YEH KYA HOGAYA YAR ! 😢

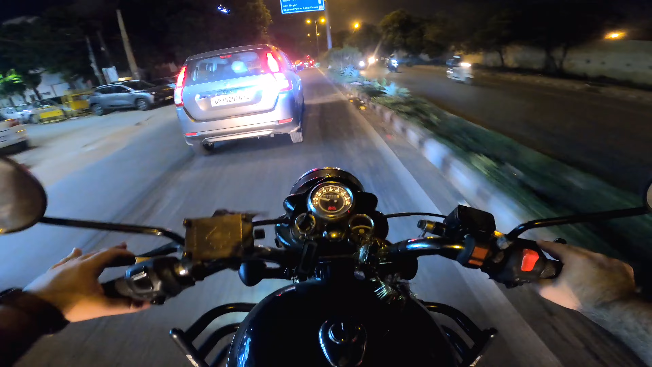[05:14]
अगर मैं पाइलेट व्यू से बता हूं यानि कि राइडर व्यू से बता हूं कैसा विव आ रहा है � तो मुझे तो काफी अच्छा और काफी सौटें काफी क्लीन सा लग रहा है कुरों से बहुत
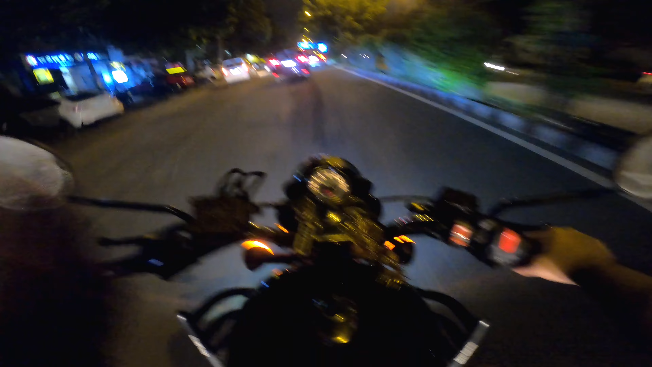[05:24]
जादा अच्छा लग रहा है मुझे परस्नली क्रोम नहीं अच्छा लगता भाई सौरी आइनो आप में से काफी भाई क्रोम लवर्स है लिकिन भाई से मुझे बिल्कुल नहीं �